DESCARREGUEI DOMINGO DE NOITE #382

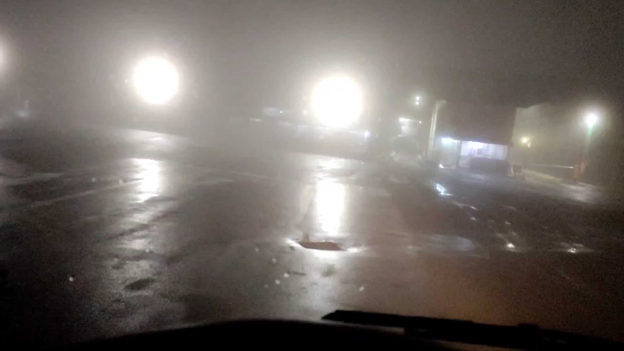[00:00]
Descarregamento autorizado Chegamos na porta do cliente 17 horas 18h30 Agora 18h38 Vê se você consegue ver Cadê?
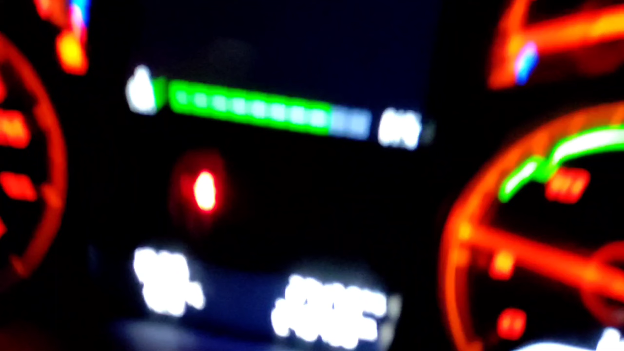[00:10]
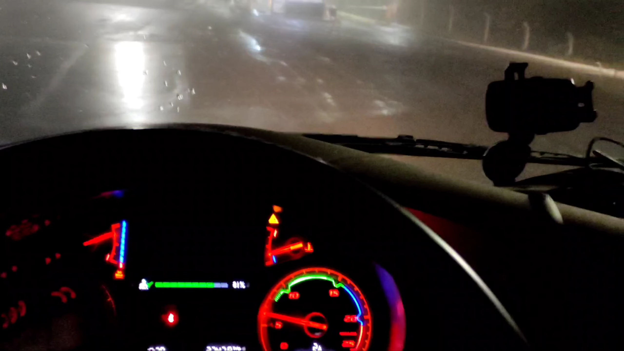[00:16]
A luz tá muito forte 18h38 autorizado pra descarregar Beleza galera?
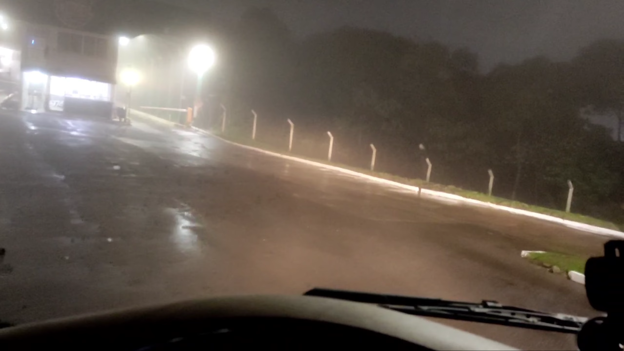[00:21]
Agora 18h38 Estamos entrando, vamos ali Vamos passar o Um Um
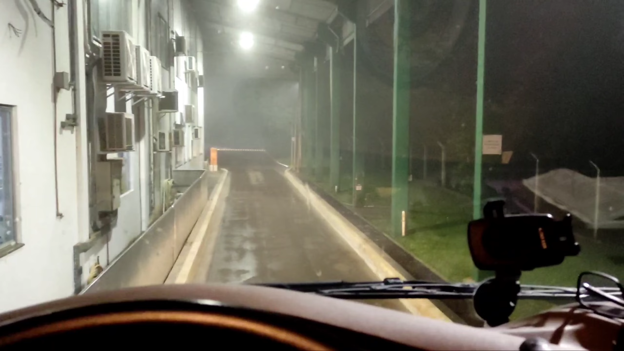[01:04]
Em frente Conforme ele me ensinou Direita e direita e direita Beleza né? Melhor disso Olha só dois Que todo lugar fosse assim né? Como seria bom Desligar o alerta já Vamos parar por aqui Eles vão pesar lá Quando a cancela abrir
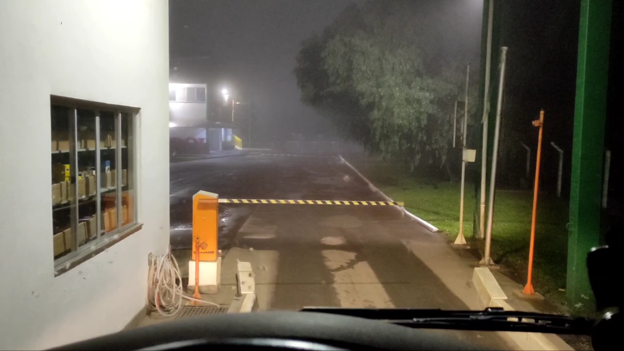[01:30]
Eu posso arrancar Eu posso arrancar Como é que funciona isso aqui? Isso aqui Alguns lugares é cartão Outros é assim Tu encosta ali Ele já tem todos os teus dados Placa, mercadoria, fornecedor Ó Abriu a cancela Tá pesado Tá autorizado Vamos E quando eu sair De volta Eu encosto do mesmo jeito Aí ele já sabe Com quantos pesos eu entrei Em qual mercadoria Quanto de peso eu entrei Qual mercadoria Eu entrei Entendeu?
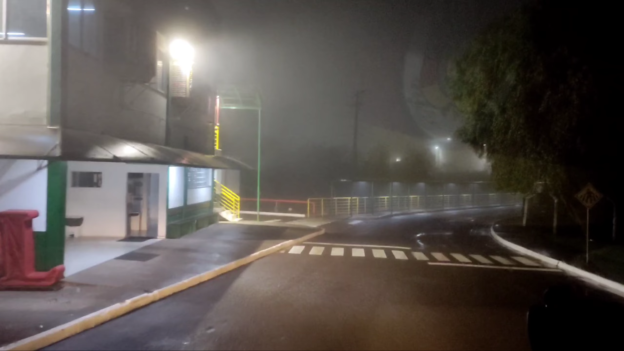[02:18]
Segue a direita Não tem outra opção mesmo Dá um topzinho Subiu um topzinho Tem um galpão É o almoço xerifado Ele disse Ali já é o descarregamento
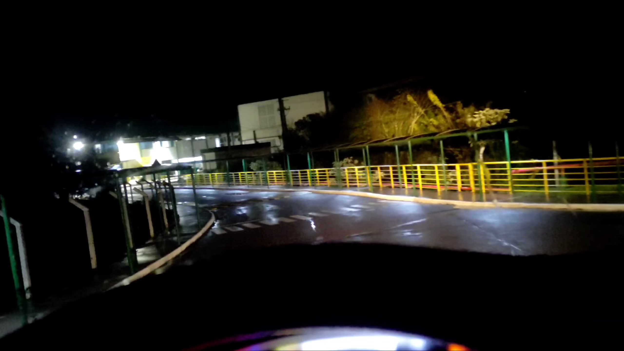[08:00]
É por aqui A saída Por aqui Não tem nenhuma placa Que diz que não Não é Não dá volta não Ali é um matão Daquele lado ali É aqui Sai reto na balança Deixa eu encaixar aqui O telefone Olha